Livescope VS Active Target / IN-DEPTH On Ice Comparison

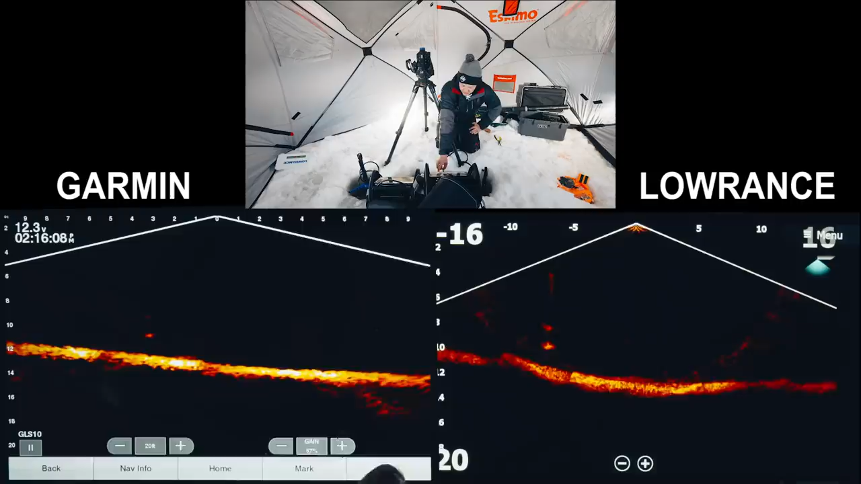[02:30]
Alright so starting on the Garmin here we're gonna go into the menu we are on down view for both of these gain 57% range 20 degrees sonar setup we've got TVG on low essentially what TVG is it's like time variance gain time vary gain I don't know what it stands for but I know what it does and it keeps your gain it kind of spreads it out rather than it being really strong below your hole it kind of lessens the gain below you and it gives you more of an even spread typically I keep TVG on low I haven't played with it but noise reject I'm keeping on high for both
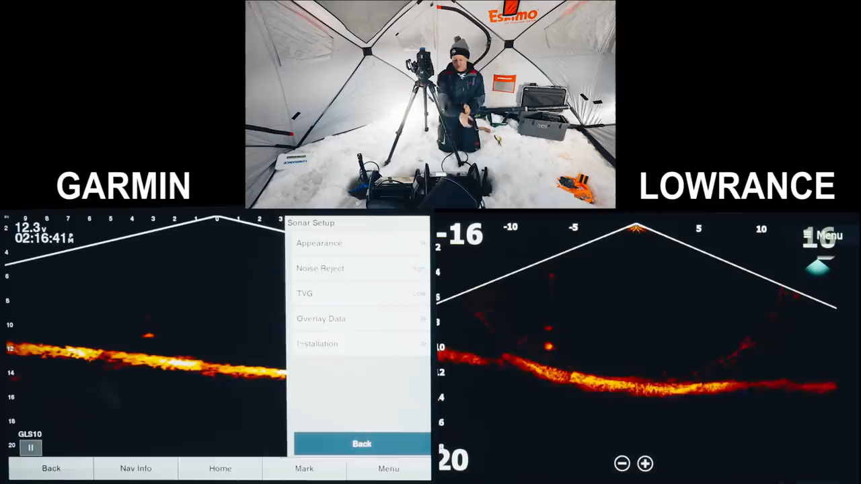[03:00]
of them so we got noise rejection on high TVG on low we've got the most similar color palette 20 foot range right now this is on 20 foot range alright next let's look at the settings here on Lowrance you've got downrange 20 feet contrast 57 or 51 so we can bump that up to 57 to be the same one thing I will note is the Lowrance doesn't have a TVG setting but the two things you can adjust in Lowrance is noise and contrast on the Garmin it's called gain TVG
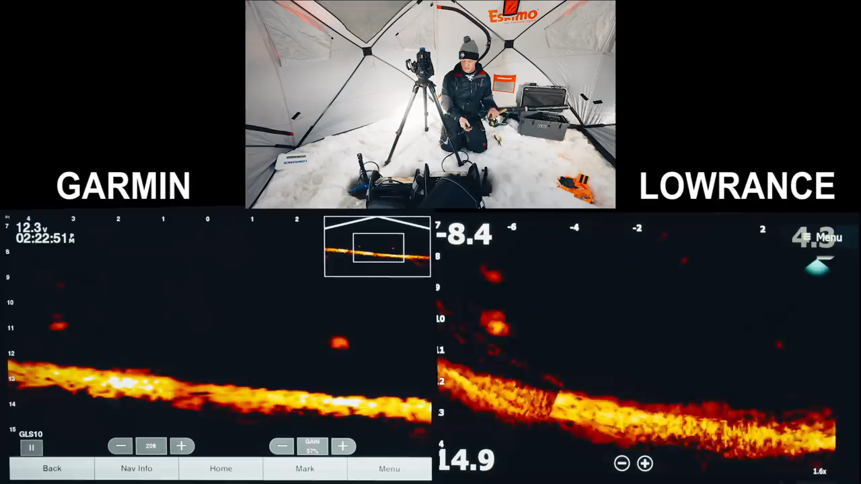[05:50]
I'm just gonna yo-yo it up and down a couple times all right guys well I think that was a pretty clear indication let's just turn the Garmin off one more time I just want to see if this flickering goes away on the lower
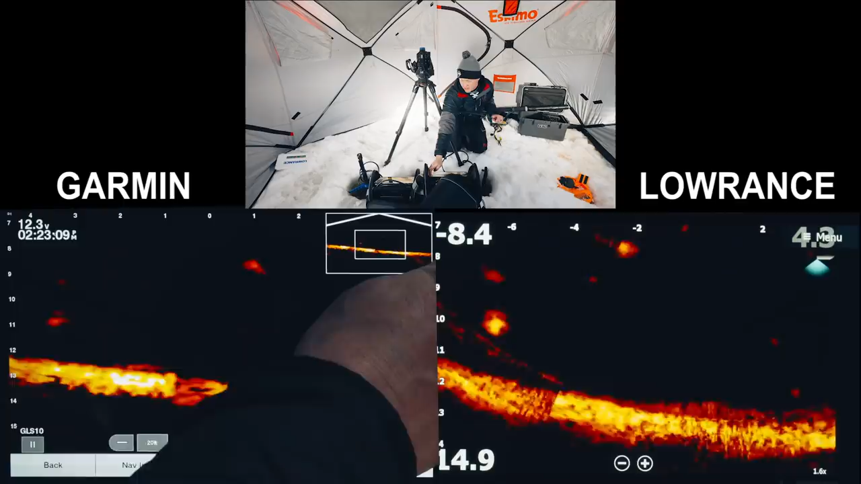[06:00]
hands you can see the bottom shifting a little bit I didn't know if that'd be something that'd be changed with the firmware update but it seems to still do that shifting on the bottom okay it's clean things up but it's still doing that shifting a little bit I would assume that's something that'll get fixed by the firmware
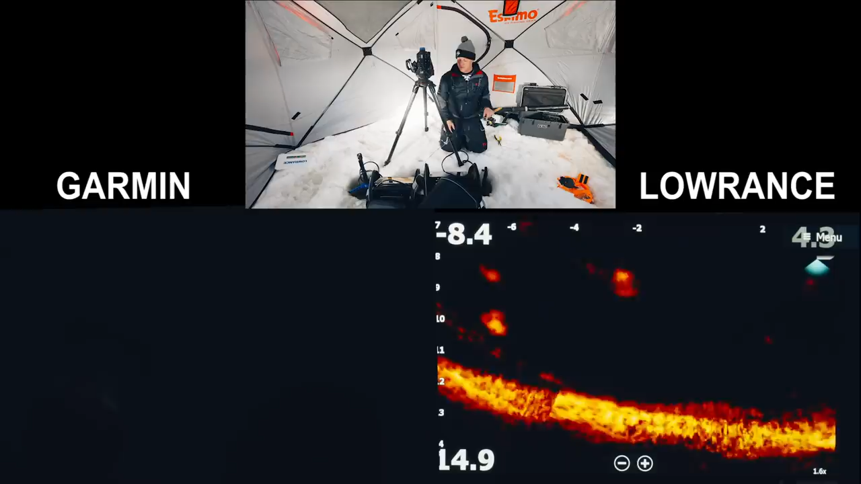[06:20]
so there I just wanted to show you guys again with the other unit off what that looks like all right guys before we do the distance test right now we're just looking at general clarity on down view I mean make the decision for yourself so another thing
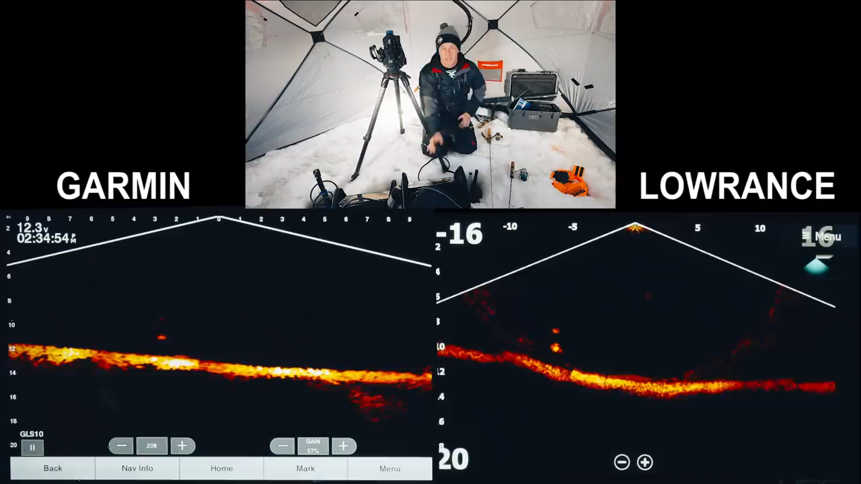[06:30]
on the clarity topic is I'm not seeing as much stitching here and they're the stitching I mean you can see the stitching too so it's it's tough to say but I would I would give it to the live scope on the stitching side of things there's a fish sliding in again Brian come over here say hi to the camera this is
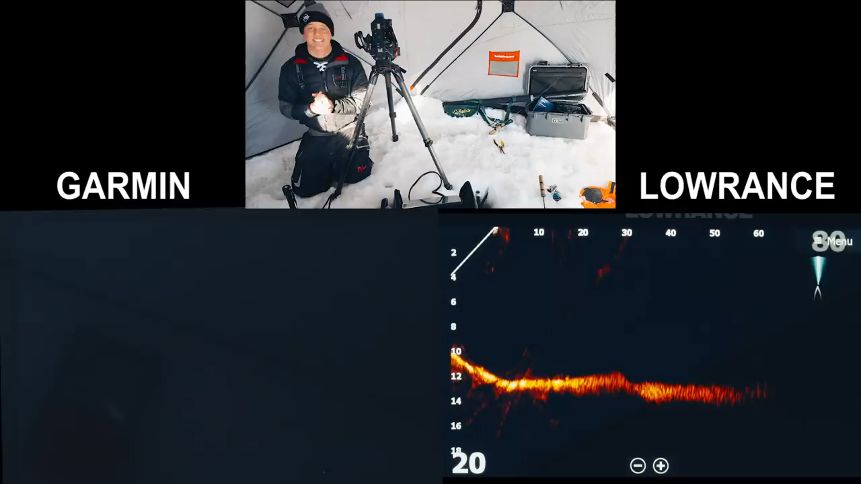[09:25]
deploy the bondi all right going back to the shack all right guys next test we are at about 70 feet now and we've located it on the active target as you saw Brandon is sitting outside let's turn that maybe turn the contrast contrast up a little bit I'm gonna just I'm always messing with the angles to see how to get that best line so right there you can see the fish at about 70 feet it's kind of flickering in and out you got to think that's the size of a crappie so you would be seeing that crappie you're a bass 70 feet away right there which is pretty dang impressive so we turn the noise rejection off we're marking it nice I think
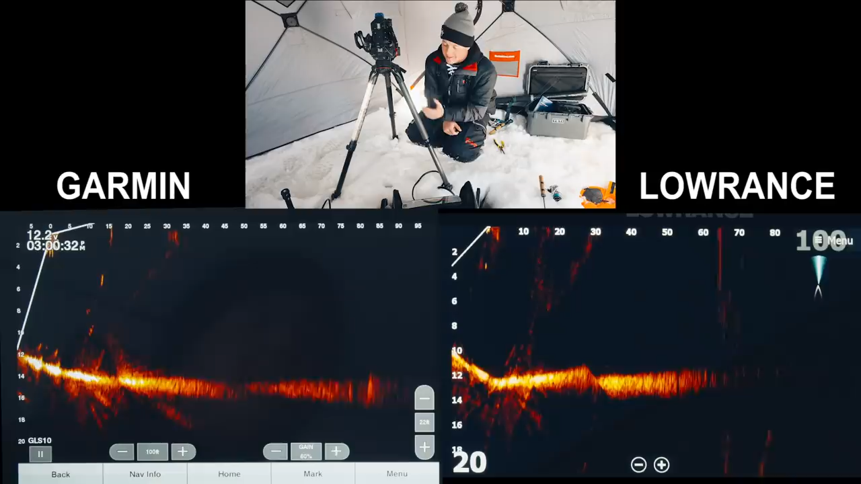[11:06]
this we had a tough time finding that finding that bait in you know it's 70 feet away and and the active target was definitely the winner all right I'm gonna change things back to the down angle for a bit guys one thing I want to say about that distance test I think that
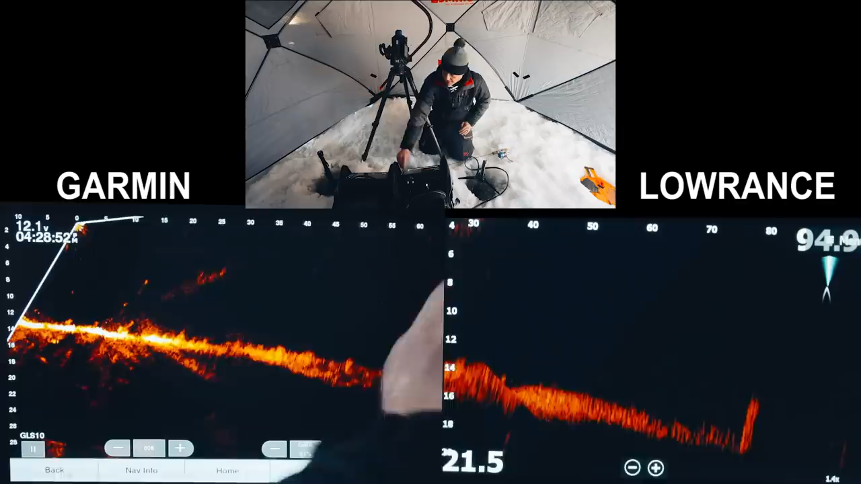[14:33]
to 60 feet let's see what we can do here so I'm just gonna do a little spin of the area see what we're dealing with
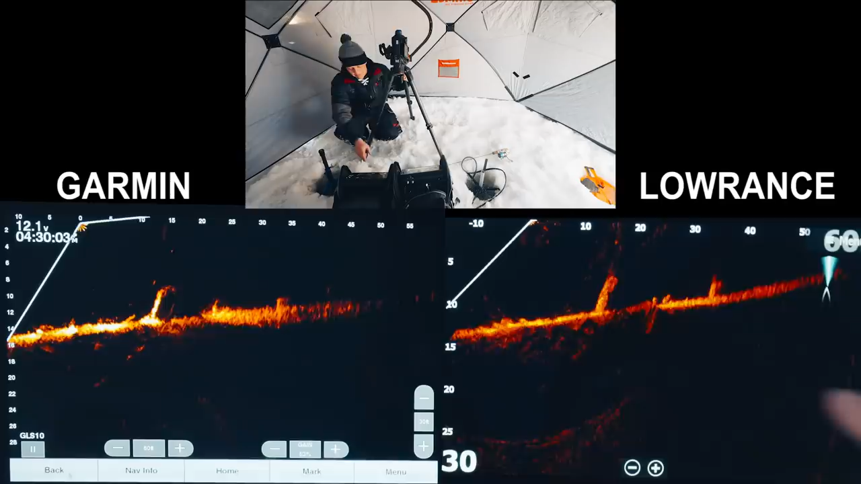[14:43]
all right guys so now we're shooting 80 feet away you can see the boulders on each I mean they both have pretty similar clarity I I don't really know which one I'd give it to um now let's do some more spinning so I mean after doing some spinning I'm kind of looking at both of them pointing the same direction here let's get them both point to the same direction I mean yeah you can see the same boulders there might be better definition there and you know it could be angles but I think the definition might be a touch better at a distance like it's dirtier